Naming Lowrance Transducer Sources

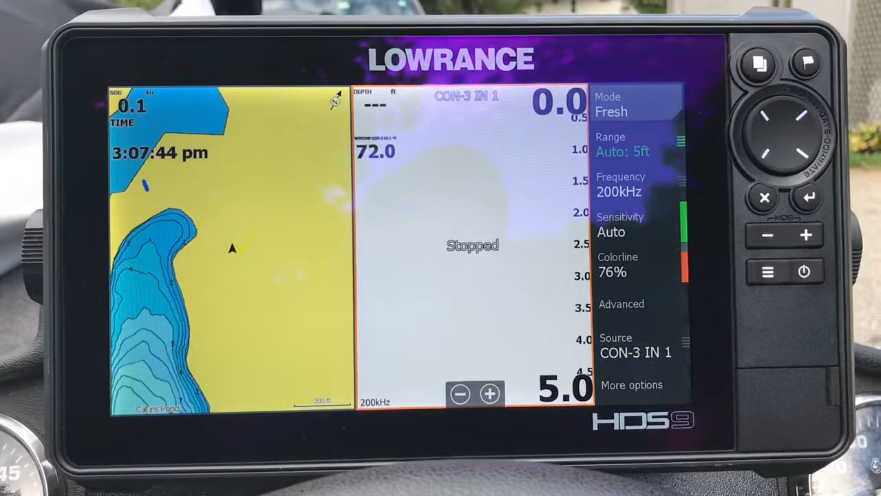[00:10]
All right, so a little follow-up on naming your transducers on your LORANCH units. It's kind of a follow-up to an on-the-water training session I did today. I just want to go over that process with you because as you can see right here, instead of it just saying channel 1 or channel 2, it actually tells you, you know,
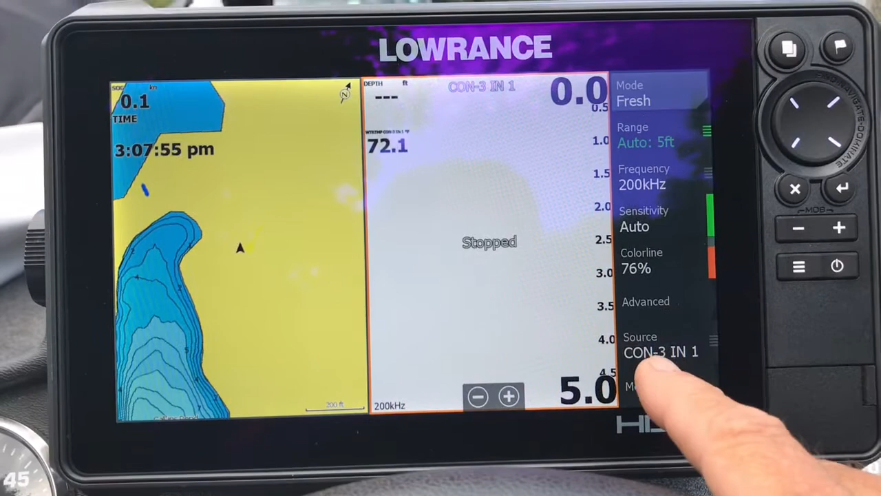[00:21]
what transducer you're actually sourcing your sonar page off at the time, and it'll also show up right up here.
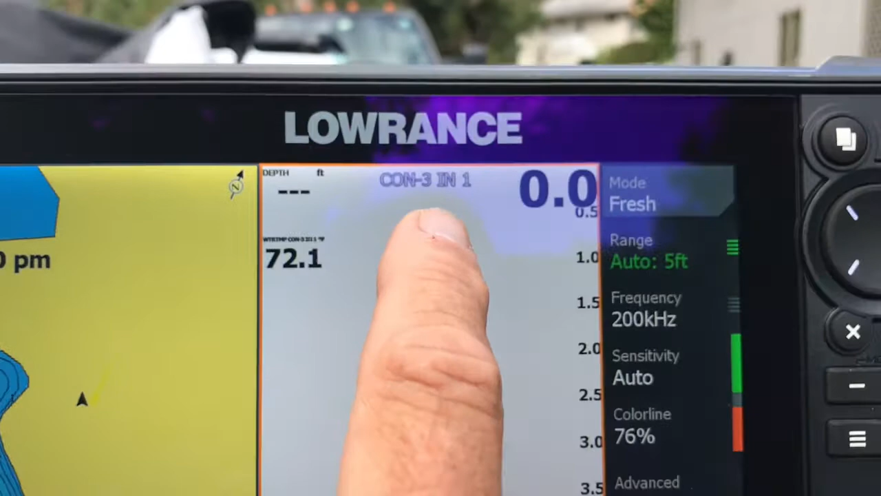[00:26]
So I just abbreviate console, which is where I'm sitting at,
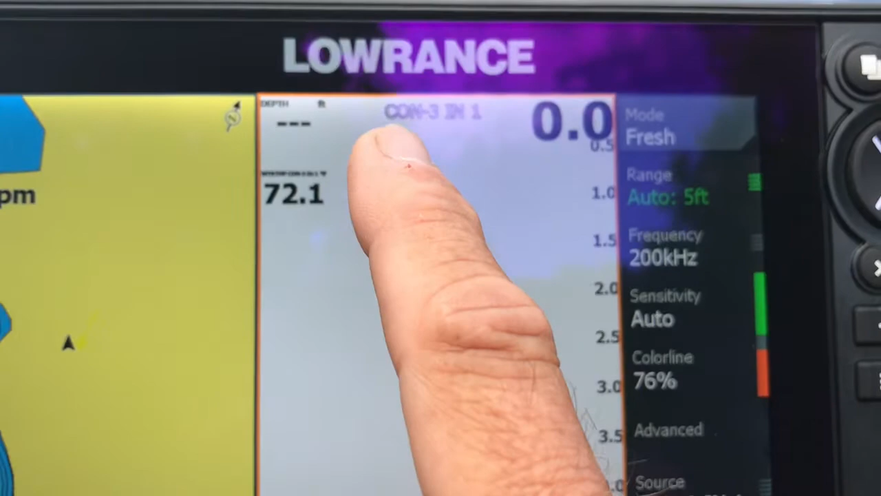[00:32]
with CON, all right, and then the transducer type, but on this particular unit, I have both channel 1.
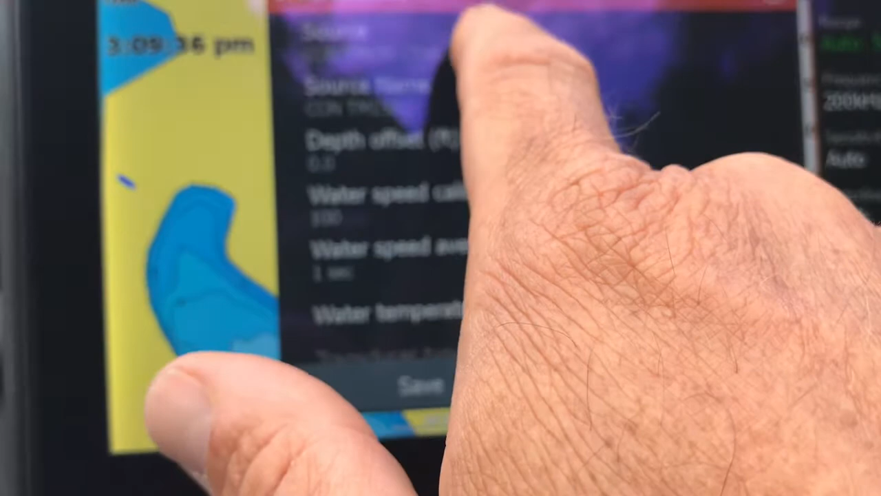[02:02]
So on channel 1, which you can touch here, and that will allow you to move back and forth between channel 1 and channel 2.
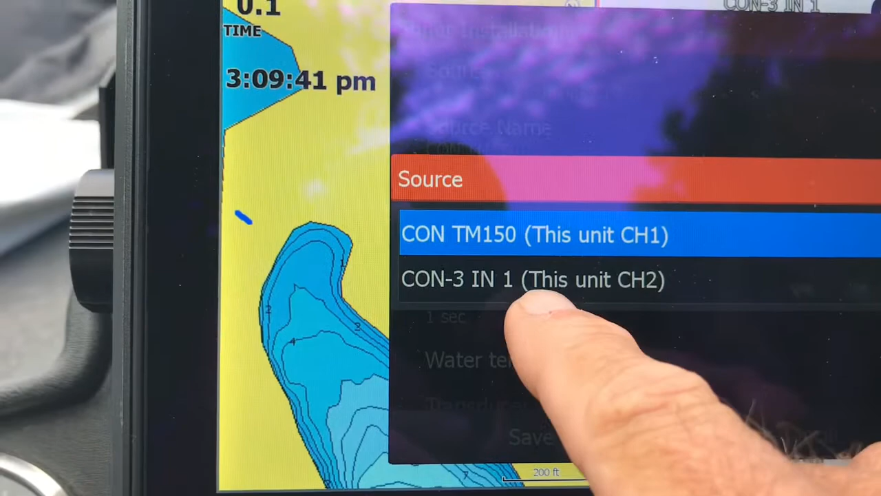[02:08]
So when I touch channel 1, all right,
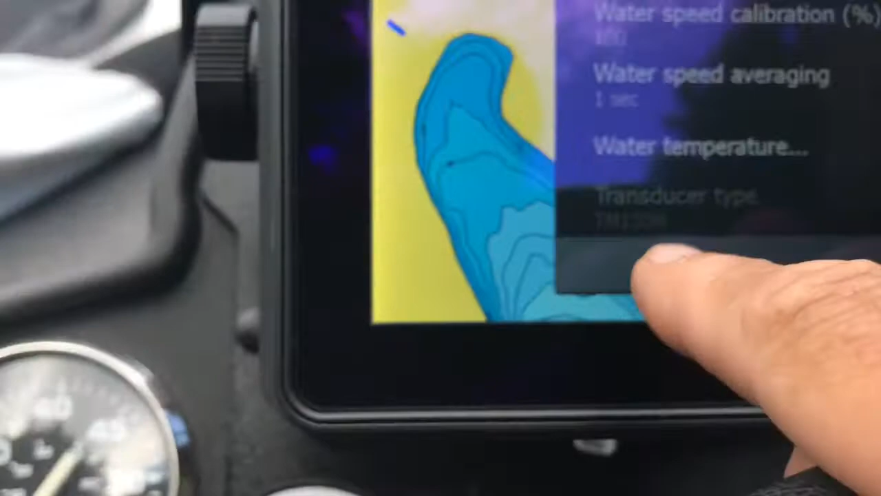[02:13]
you can see down here through transducer ID or XID that the
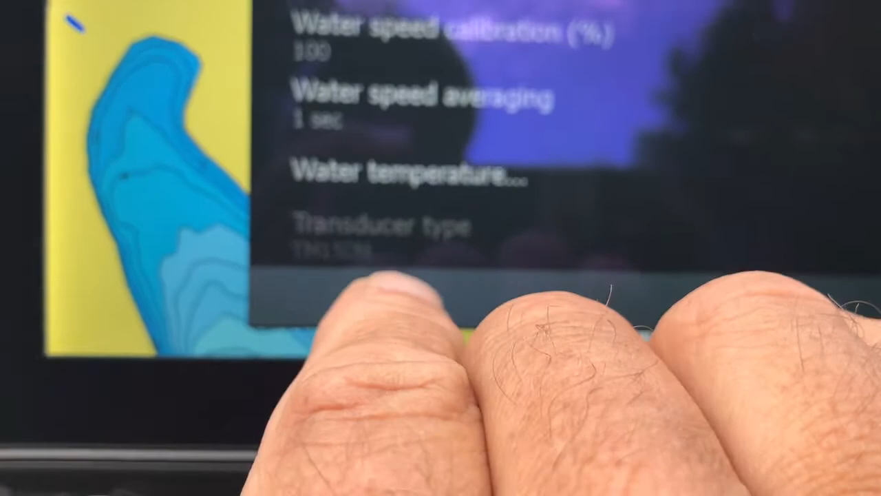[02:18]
transducer type has already been detected automatically as a TM150M.
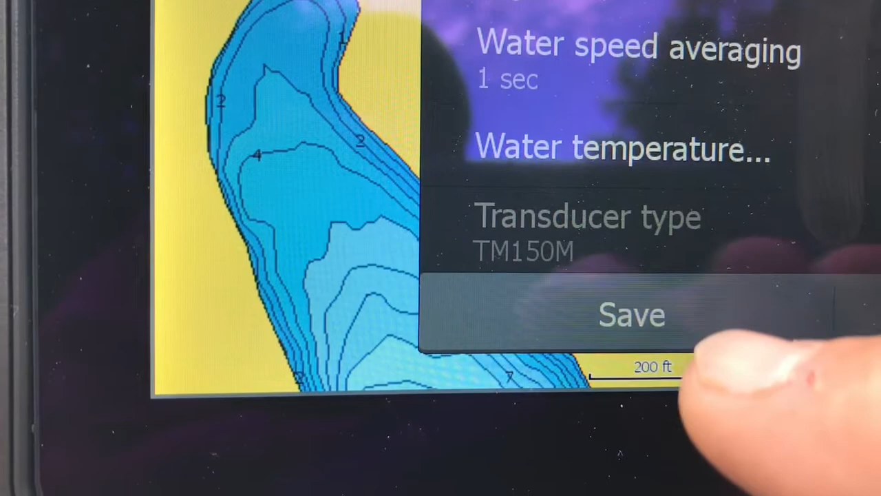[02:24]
And you're not even able to change that because of the XID or transducer ID feature,
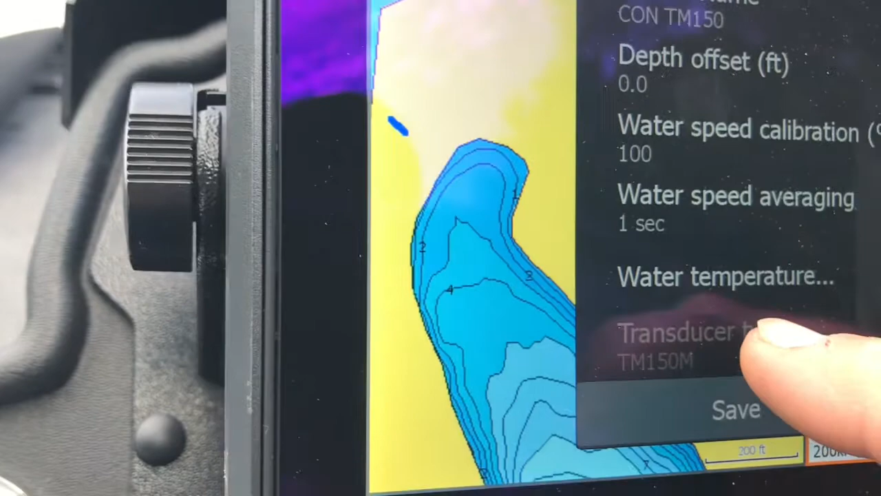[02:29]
all right? So that's all cool. You have the right type of transducer.
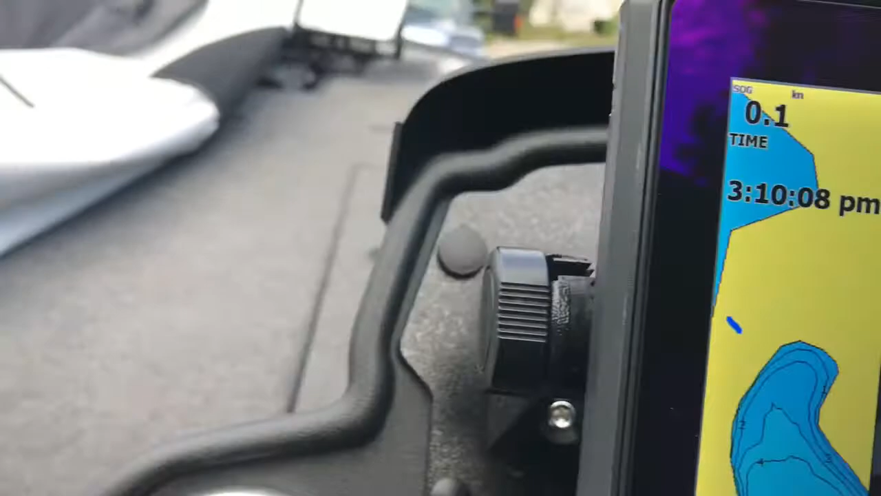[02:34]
Oh, I want to cancel that. You have the right type of transducer.
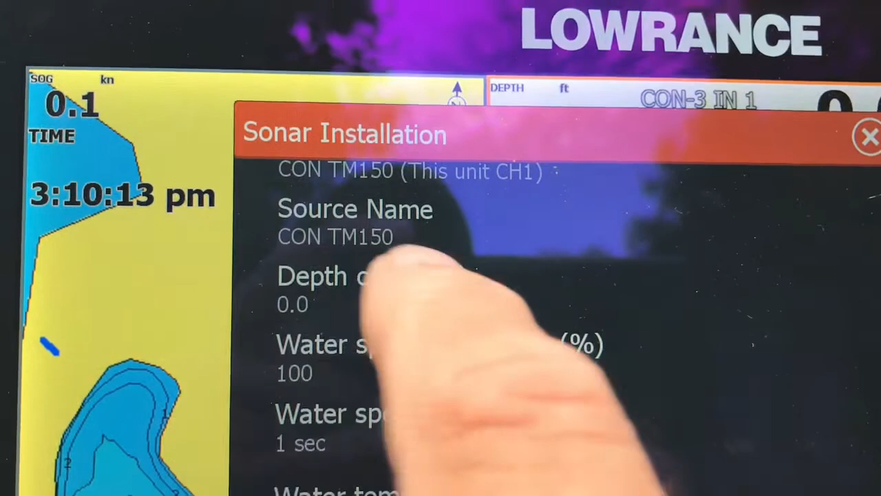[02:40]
But it's helpful right up here, all right, to name your transducer.